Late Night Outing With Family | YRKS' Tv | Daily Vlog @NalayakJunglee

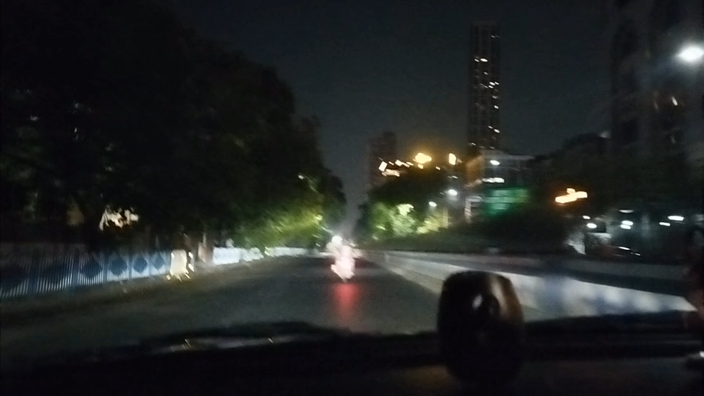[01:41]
अभी हम लोग है एकसाइड़ मोर क्रॉस कर चुके हैं अभी हम होची मीन शौरूनी की तरफ है और कुछ दिर में हम पहुचने वाले हैं पाक स्ट्रीट उसके बाद धरमतला देखेगा आप की वो कैसा देखता है हमारा कलकता शहर काफें।
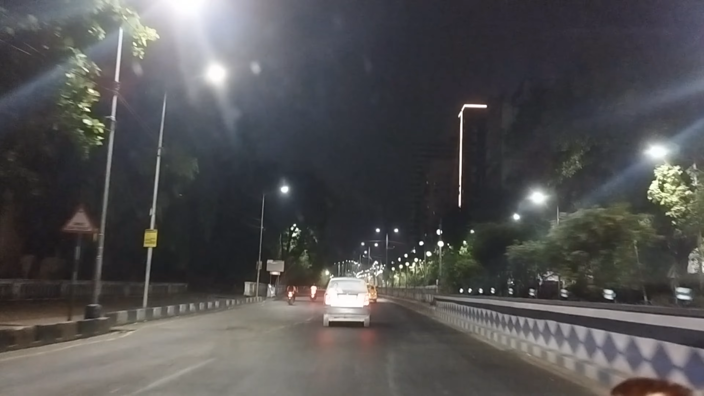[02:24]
और यह हम पांचने वाले हैं अभी पार्क स्ट्रीट फ्लाइओवर के ऊपर जा रहे हैं यह देखिए पार्क स्ट्रीट फ्लाइओवर रात के एक बची क्या वो सच था इसे चाड़े चाड़े चाड़े आतबाओं की गाड़ियां से उए हैं
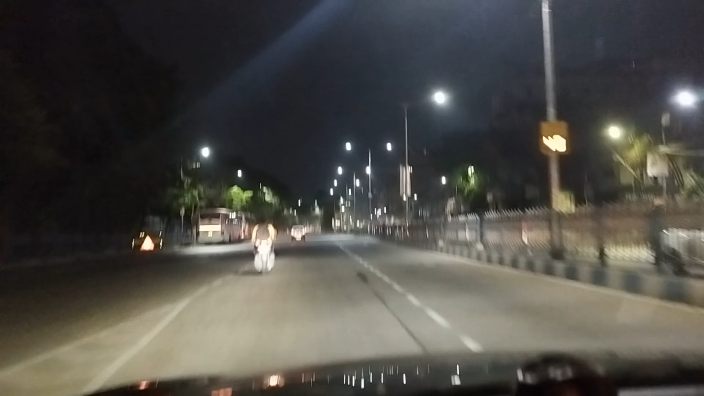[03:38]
अभी हम पहुछ चुके हैं स्प्लैनेट यह देखिए
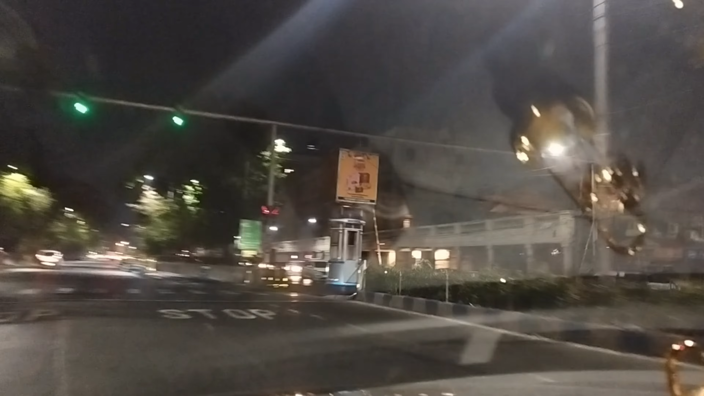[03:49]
ग्राइंड होटेल आपके राइट साइड पे है
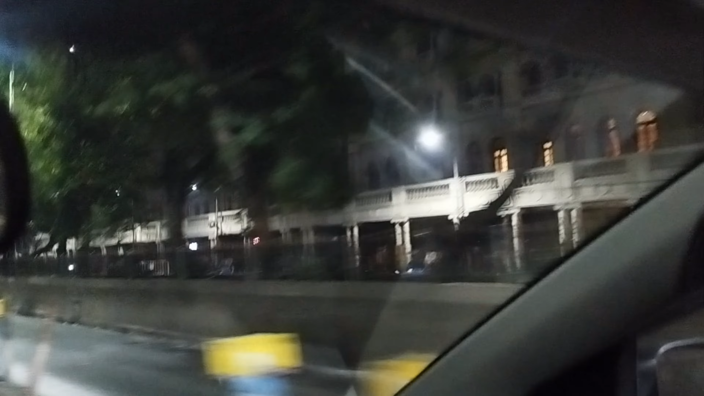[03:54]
और यह
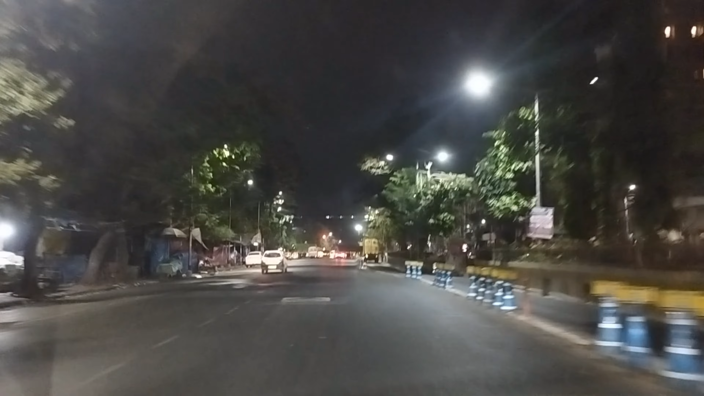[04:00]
है द़ फेमस आइकॉनिक बिल्दिंग चुरंगी
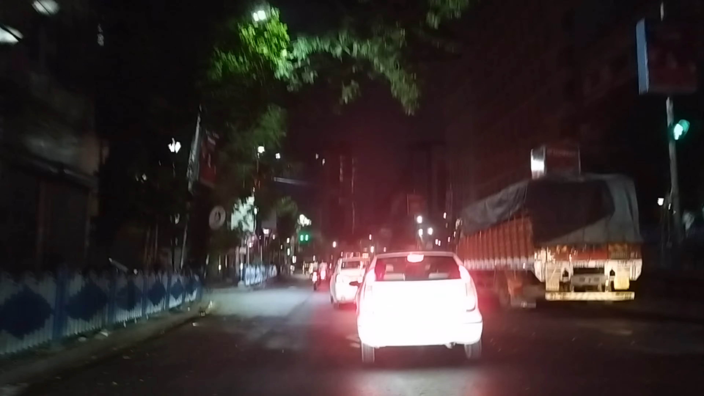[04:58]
चौक में पेमस इलेक्टोनी गैजेट मार्केट इन कोलकाता,
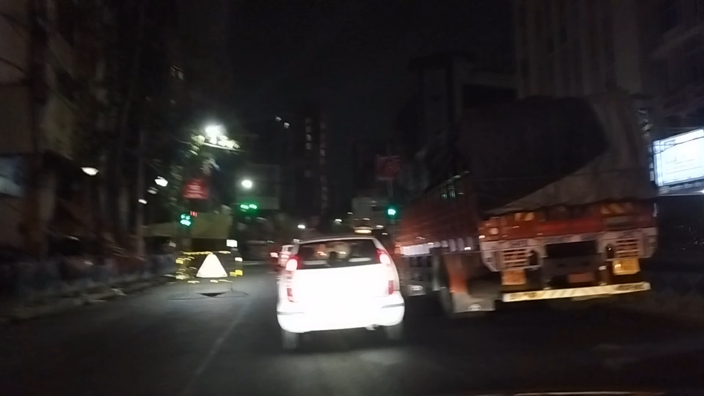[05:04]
यहां पर आपको सब कुछ मिलेगा, इन बेटर से लेके,